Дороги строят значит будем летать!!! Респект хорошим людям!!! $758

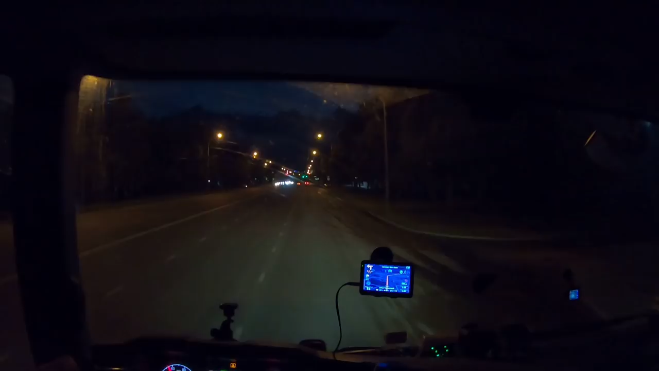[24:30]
Еще и все светофоры собрал. 3 светофора, и все 3 собрал. О, не, 2. 2 собрал, на этом поехал. Ну, сейчас на том стану. Вот, сейчас мы едем заправляться. Там Давид уже ждет, с ума сошел. 11:30 ночи. Тут.
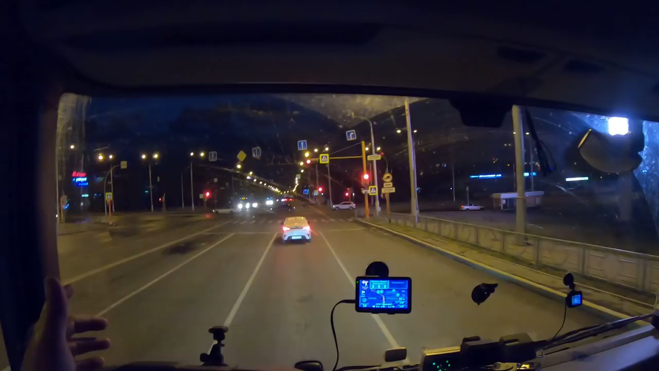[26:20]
Сейчас вниз спустились и все. Через реку переехали, направо на заправку, там еще буквально...
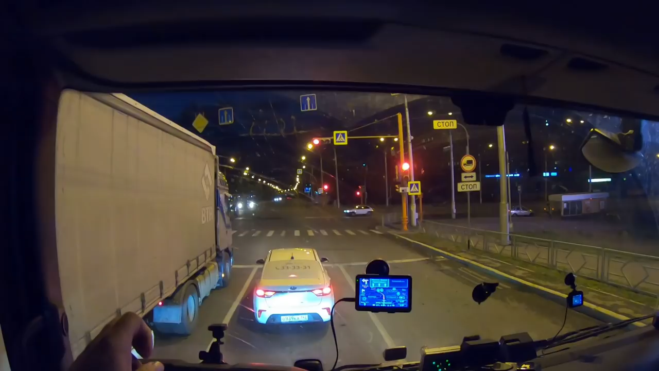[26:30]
километр, даже меньше, направо и на выезд. Ну, мне тут нравится ездить. Я теми всеми заездами прозаезжал, и нифига мне там не вставили меня. Ни один, ни второй. Больше всего вставляет вот этот, третий.
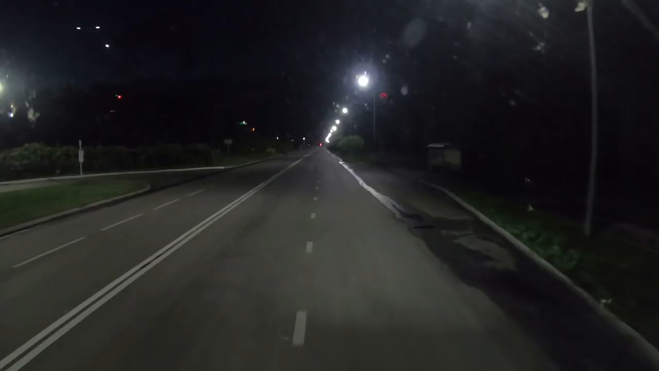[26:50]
Сейчас мы посмотрим, почем здесь. На Газпроме было 49,80 здесь топливо. Нефти. Проедьте 1,5 километра. Да, вот с этими вот остановками, задержками, то там, короче, это уже сегодня уже Мариинский был.
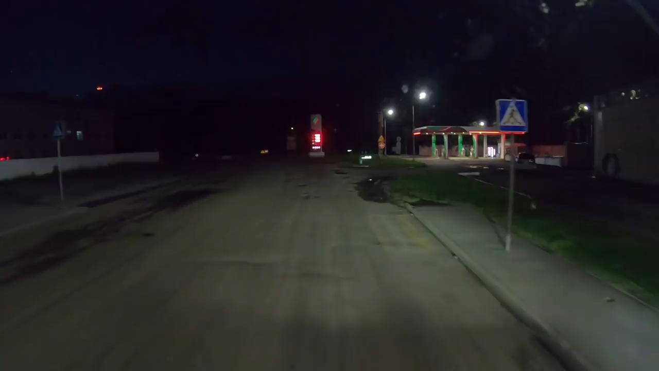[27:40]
Здесь топливо, если оно тут есть. Вот, видите, а здесь 48,80. Здесь топливо. Все ж дешевле. О, Давид красавчик.
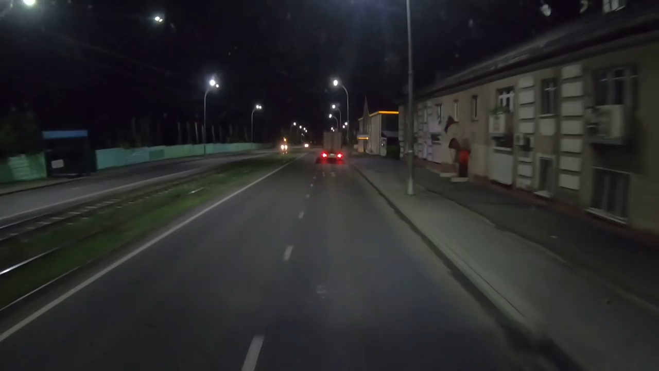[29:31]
но пока мы едем. Я думал, сейчас выеду в Березовском, но в Березовском здесь, конечно, вряд ли я стану, тут стоянка маленькая. Ограничение скорости 40 км в час. Короче, будем пробовать пока ехать, что мне совсем спать не хочется. Кто нам, интересно, по рации кричал?
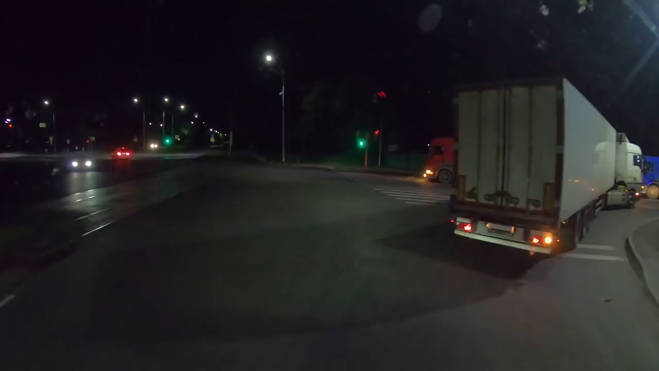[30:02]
На следующем повороте резко поверните направо. Красноярск. Поедьте 14 километров. Поехали, посмотрим. Все было чисто. Посмотрим, что будет. Когда, ну, пока я спать не хочу.
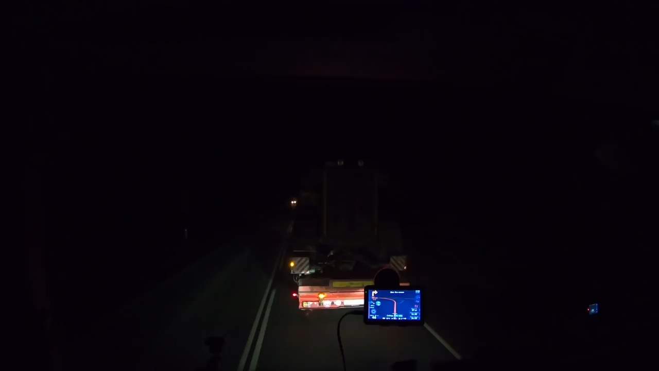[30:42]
Но тормозит этот. Слышите? Это вот так трал этот тормозит.
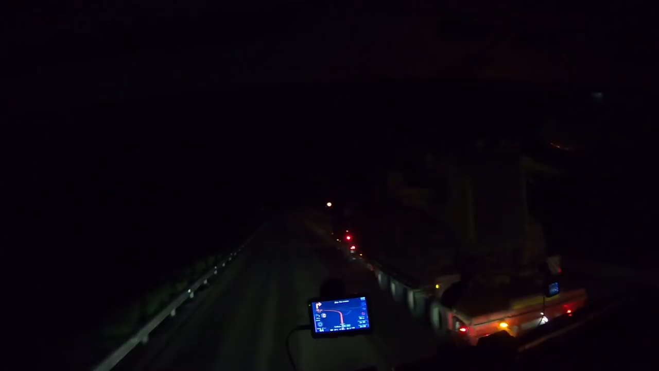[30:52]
Опасный он
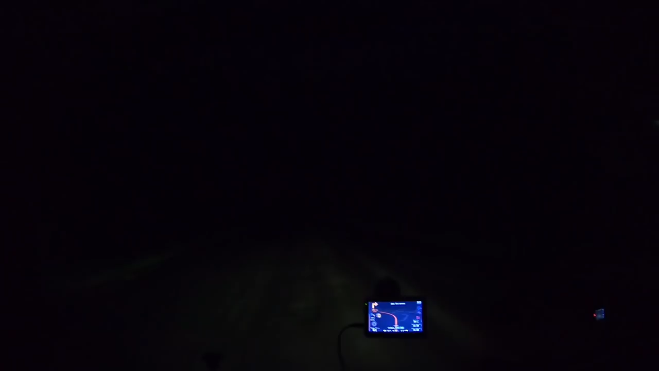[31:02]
малость. Тут, конечно, дорога ремонт. Что-то срезано, но... Я сразу не понял, аж испугался, когда за ним уже догнал его. Что это такое? Это, оказывается, вот он так тормозит. Короче, едем уже, Кемеровские горки. Можно сказать, мы их уже прошли. 36 километров, тут какая-то стоянка, там две сестры.